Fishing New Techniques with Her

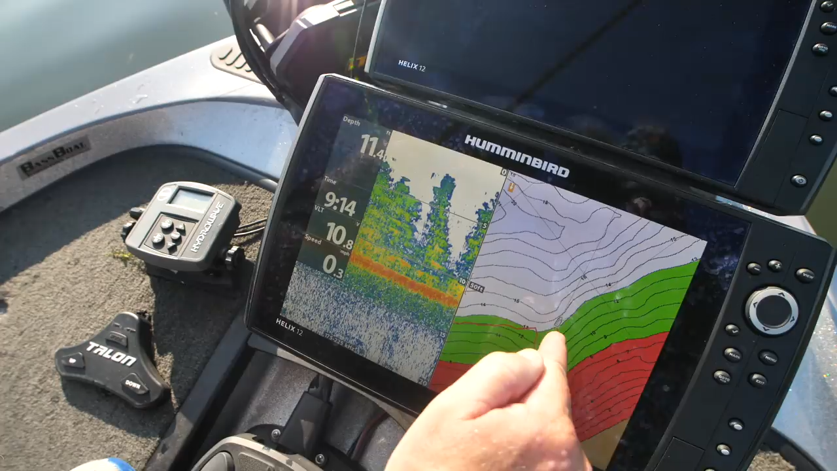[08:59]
See, we hit the outside edge, kind of getting, mm-hmm, sparse right here, right where the green fades to white. Sometimes they get on the points, but most of the time grass fish get in the drains because that's usually the thickest and the best canopy.